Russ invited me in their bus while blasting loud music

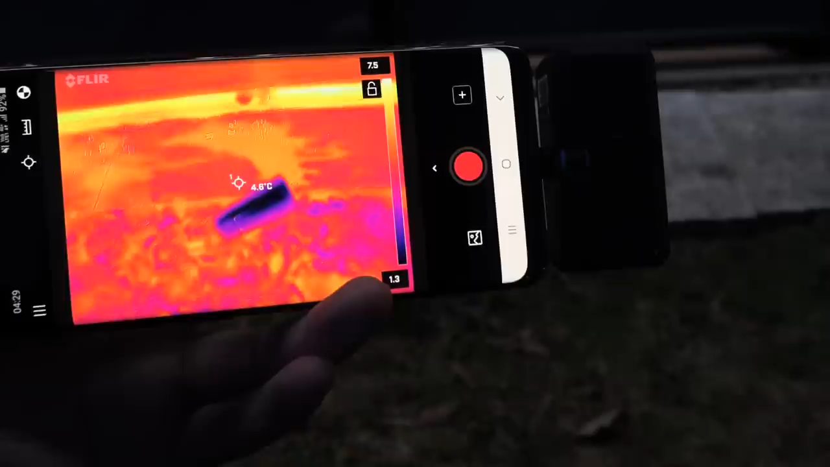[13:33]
So this is also likely to have occurred recently. What the heck man?
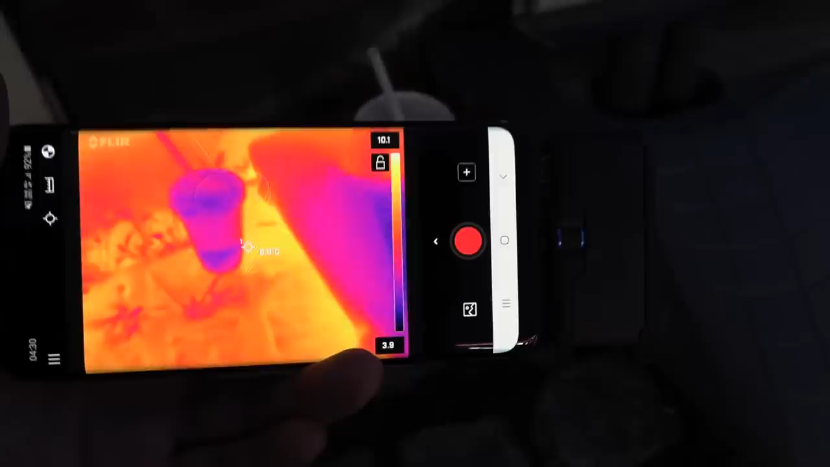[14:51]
It seems to be cold at an ambient temperature,
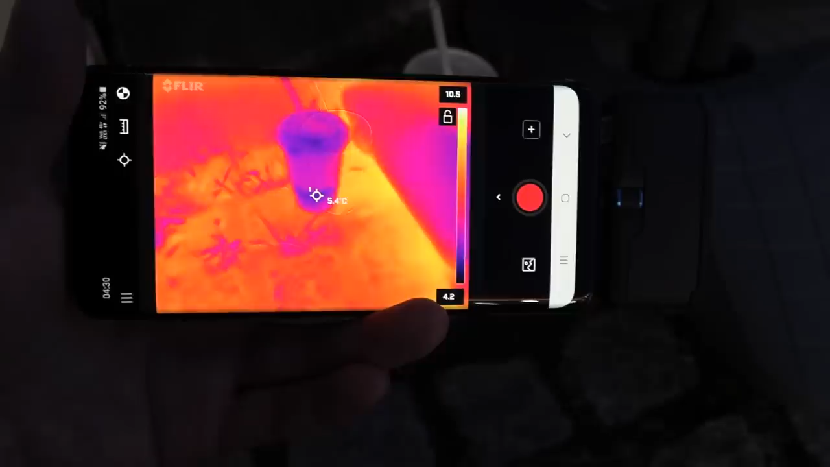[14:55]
On screen: spot 5.4°C
but it is quite cold outside also.
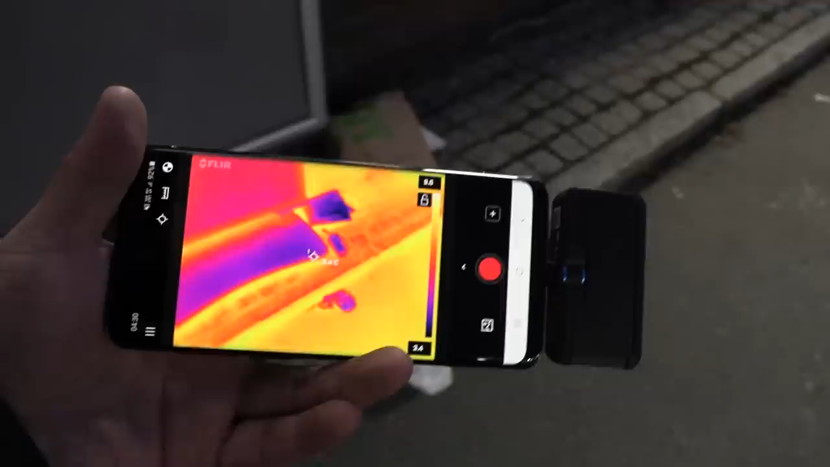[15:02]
But I guess if you look at the rock here, the rock might cool down slower. Uh, I think air temperature right now is around, uh, two, two, three degrees Celsius.
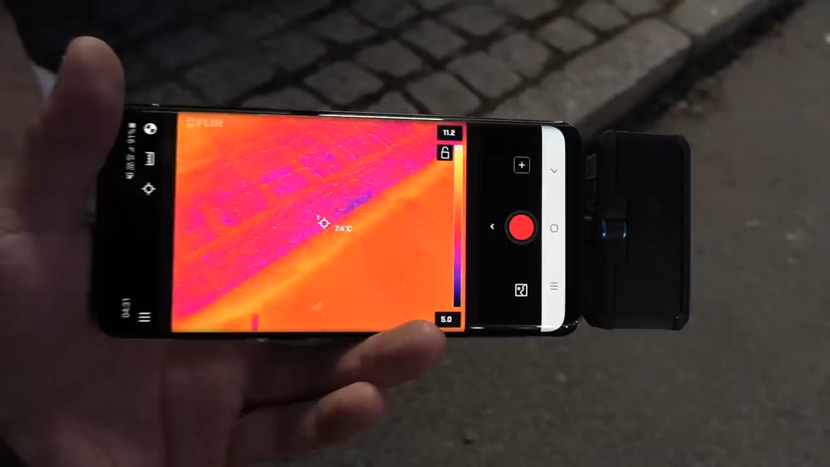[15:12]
But the rock here is still at seven degrees Celsius because it cools down slower. But here, yeah, this should be fresh.
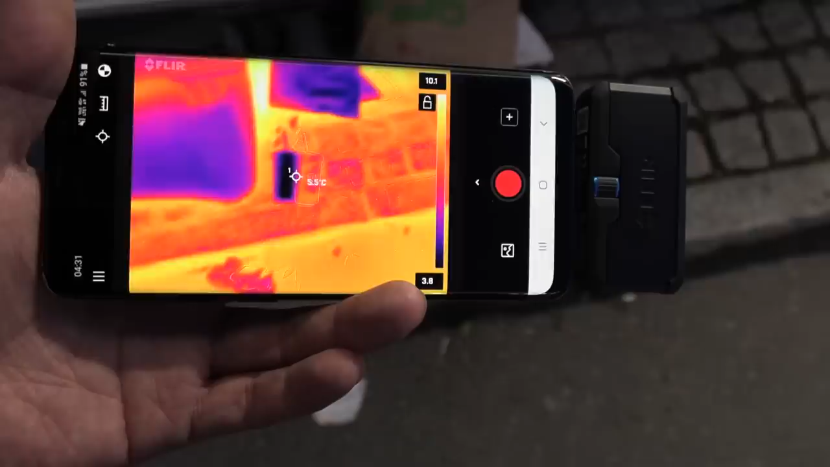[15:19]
But it's by looking at this one. And then here, yeah, this is the one, uh, Herschelvern.